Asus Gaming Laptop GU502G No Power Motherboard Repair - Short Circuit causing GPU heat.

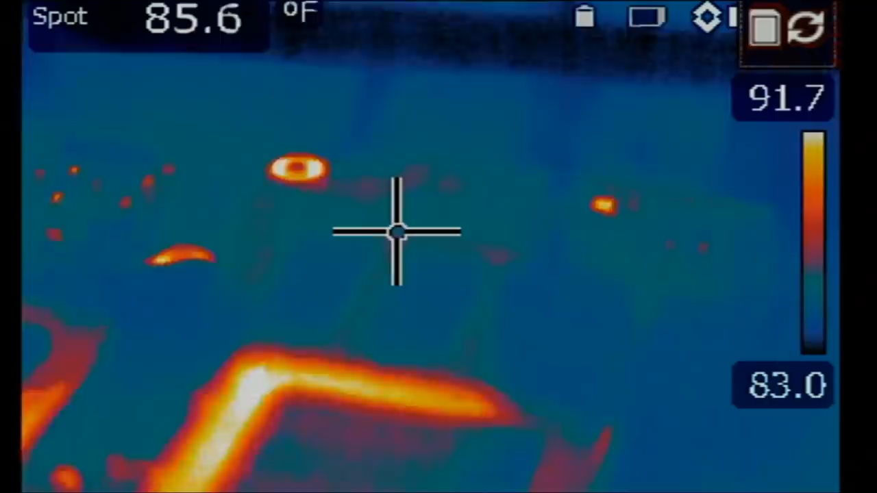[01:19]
On screen: spot 85.6°F
and let's inject voltage at the
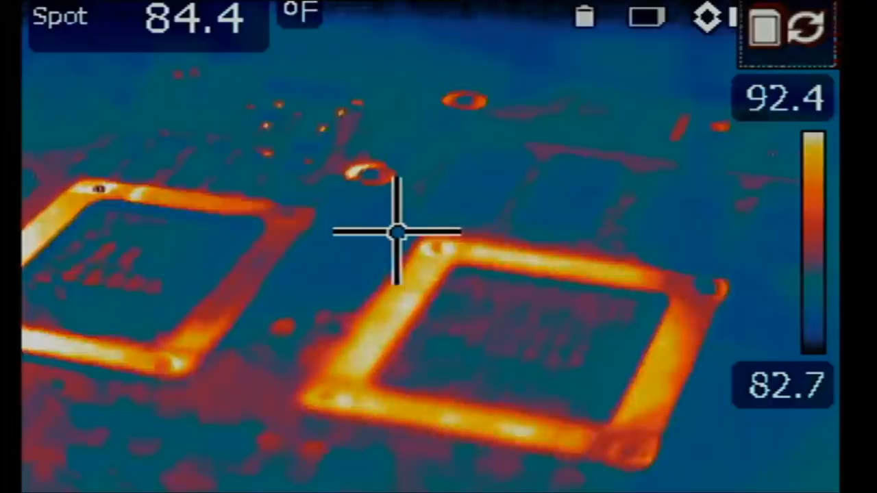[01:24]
On screen: spot 84.4°F
shorted area of the MOSFET and see what happens one two
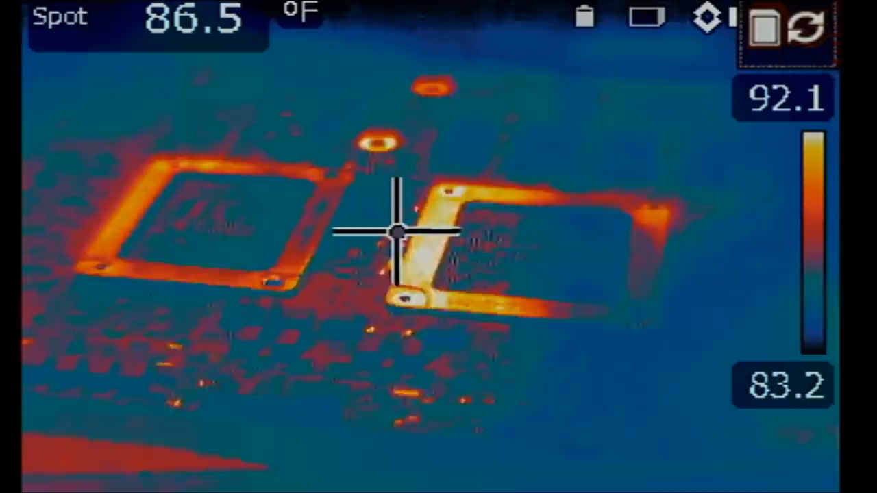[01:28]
On screen: spot 86.5°F
three and the voltage injection tool is drawing 1.7 amps at 1 volt and look at the second square on the left it got hot but it got hot from front of the board we are seeing a diffused heat
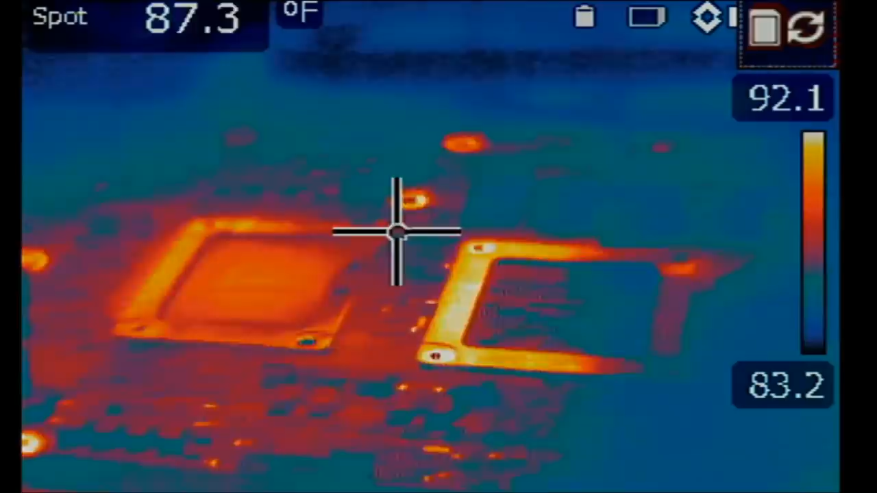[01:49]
On screen: spot 87.3°F
spot here on back of the board so what we need to do is inject voltage and flip the board so we can look at the board front of the board under the thermal cam and
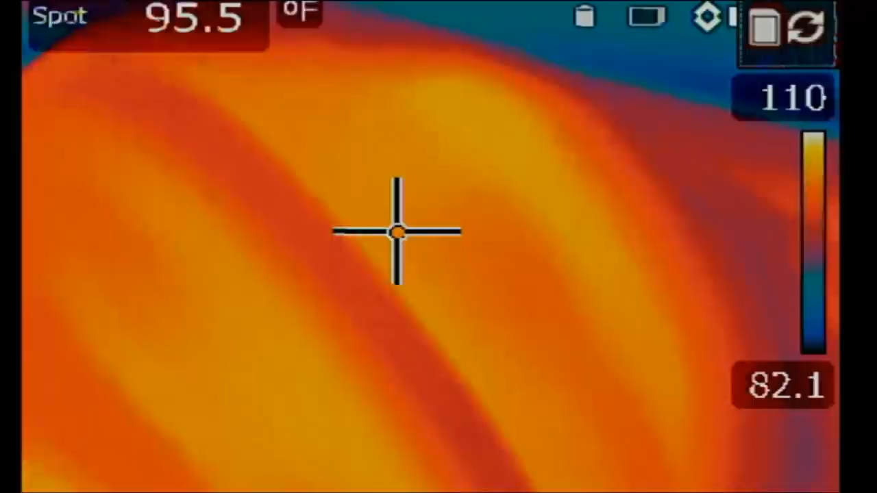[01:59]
On screen: spot 95.5°F
let's see how we're gonna do this I'm holding the thermal cam like this I'm injecting voltage and I'm looking at the screen so right now we need to be creative we need to flip the board
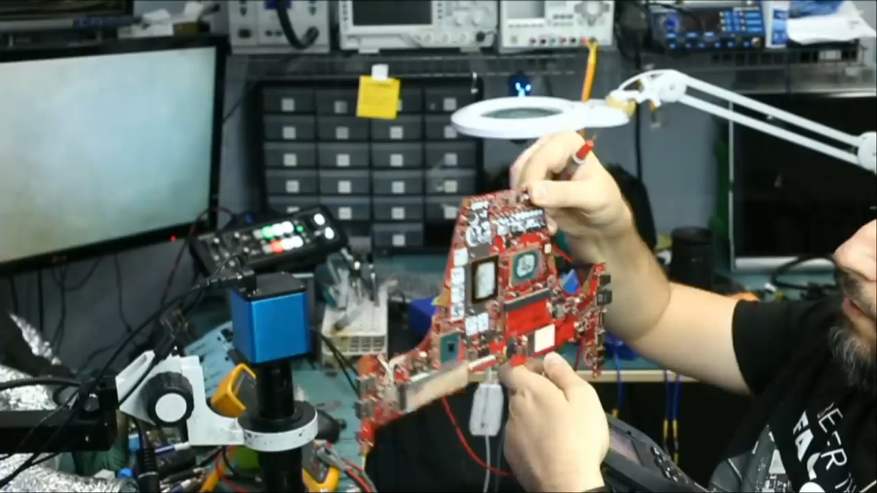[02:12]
and then inject voltage like this and monitor the board under the thermal cam
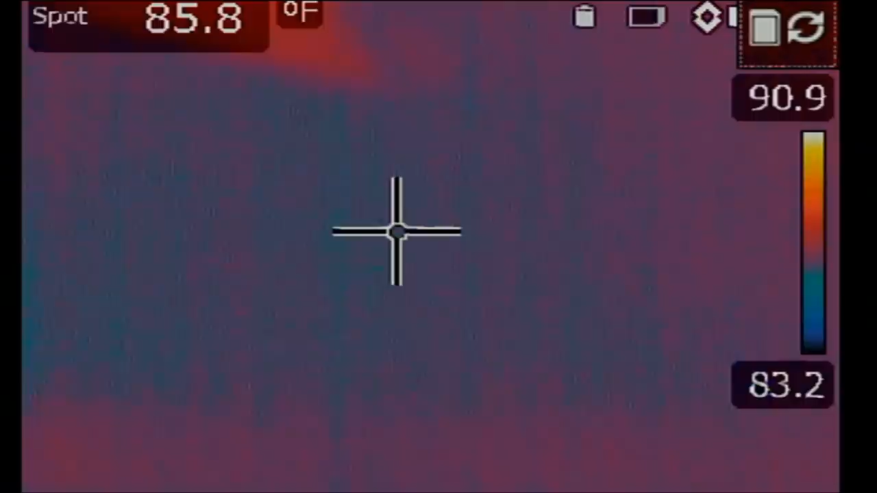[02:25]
On screen: spot 85.8°F
you need at least three hands for this at least so let's see if I can do it
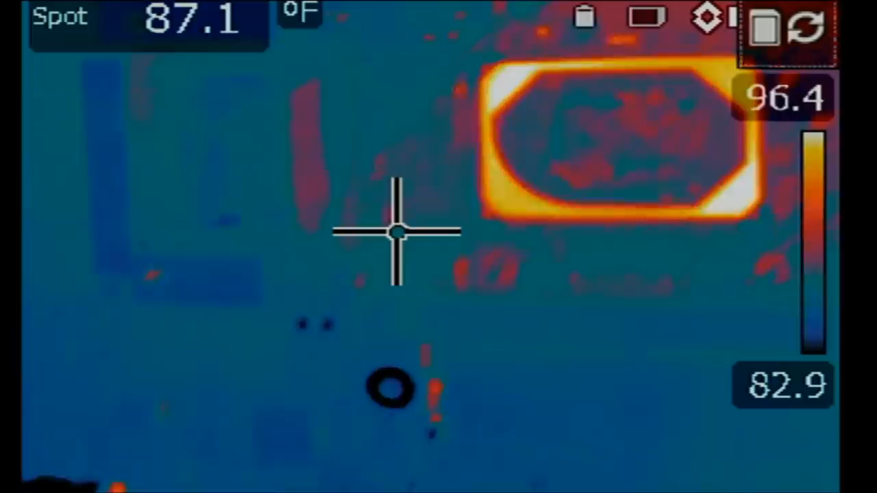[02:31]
On screen: spot 87.1°F
right now I know where that MOSFET is so I can point the probe at it and yes okay so what is getting hot
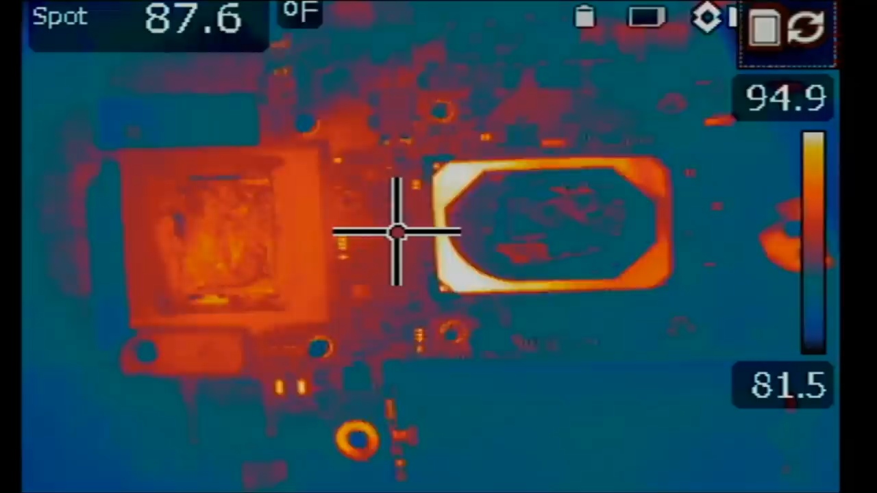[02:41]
On screen: spot 87.6°F
so right now we see that the GPU is getting hot and
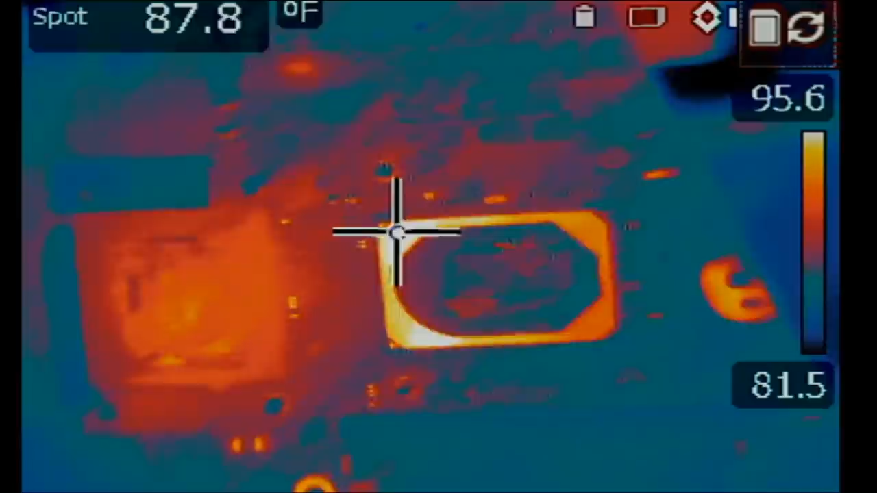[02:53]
On screen: spot 87.8°F
not the CPU on the GPU and we have a heat spot on the top also that I'm interested in probably a MOSFET right over here
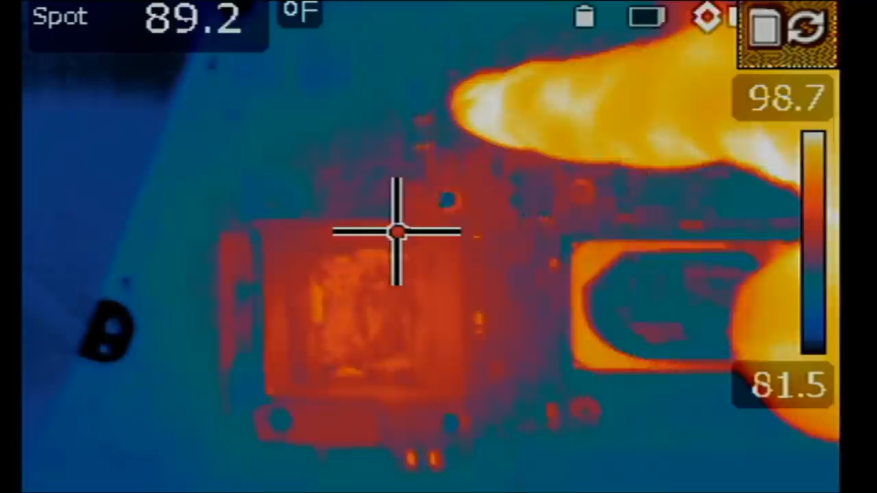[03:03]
On screen: spot 89.2°F
this one let's look at it one more time all right let's
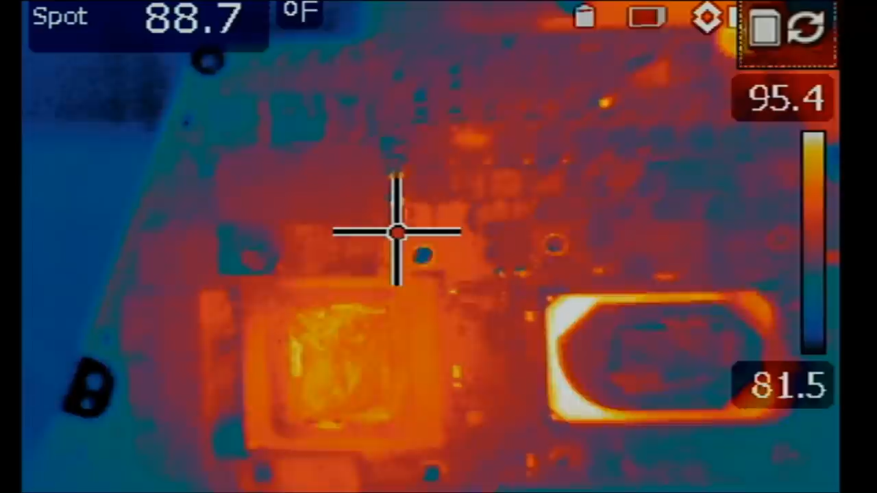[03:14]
On screen: spot 88.7°F
wait until it warms up a bit all
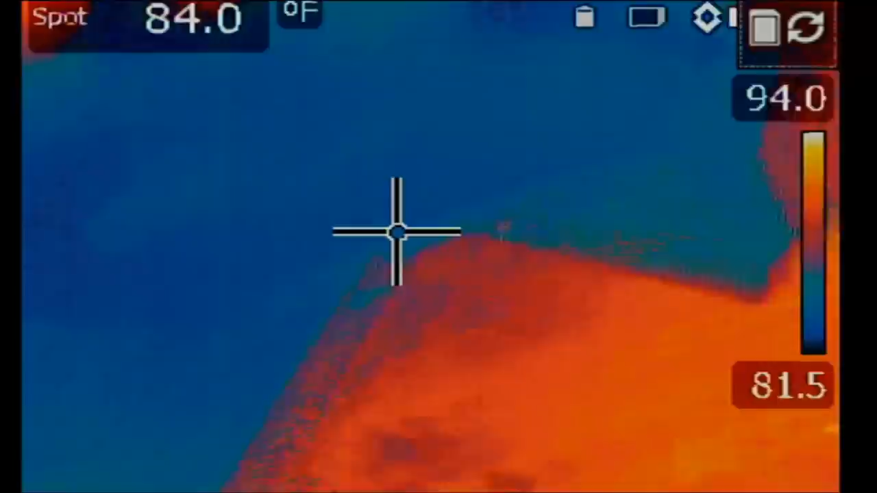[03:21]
On screen: spot 84.0°F
right thermal camera on the side
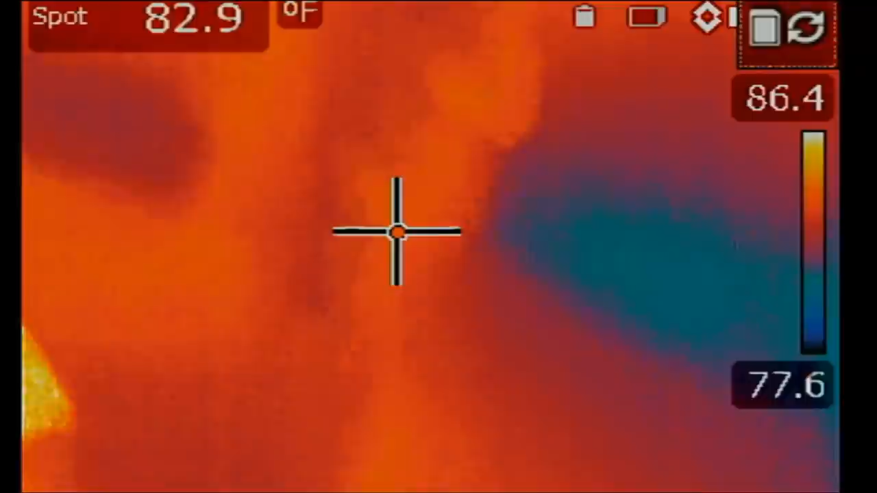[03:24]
On screen: spot 82.9°F
and I am pointing my finger at that component it's the second MOSFET from the left let's take a look